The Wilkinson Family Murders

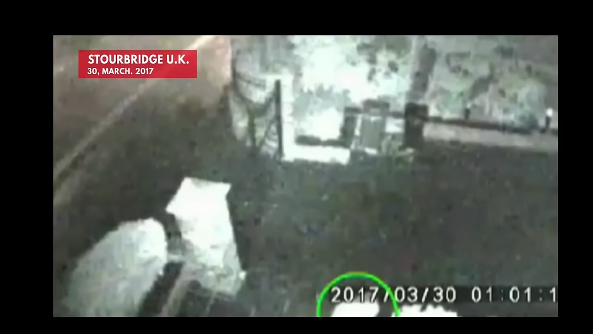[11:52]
And so the man then waits in the back garden until 6.30am when CCTV then tracks him on his hands and knees,
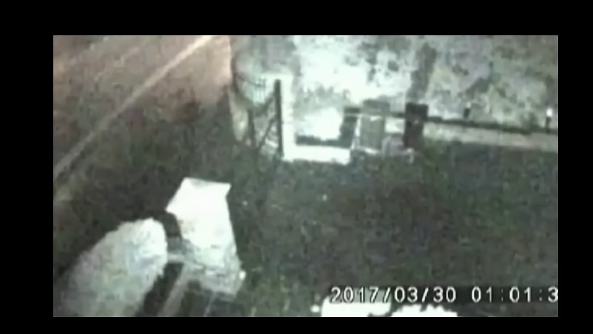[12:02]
moving through the grassy area of the garden, along the garden wall, getting closer and closer to the house.